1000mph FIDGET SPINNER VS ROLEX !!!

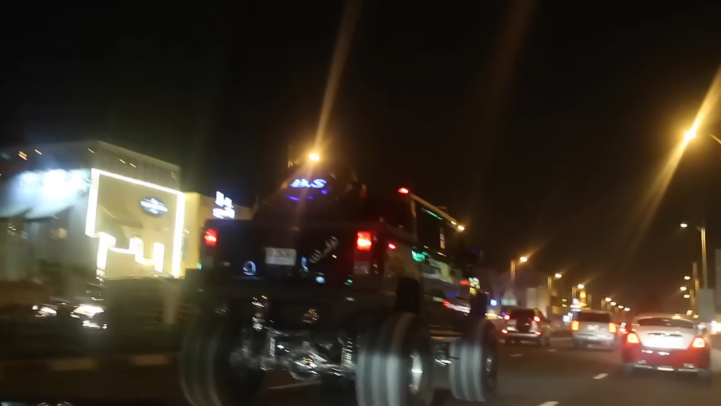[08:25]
Guys, check out this car next to us right now. This is insane. Whoa!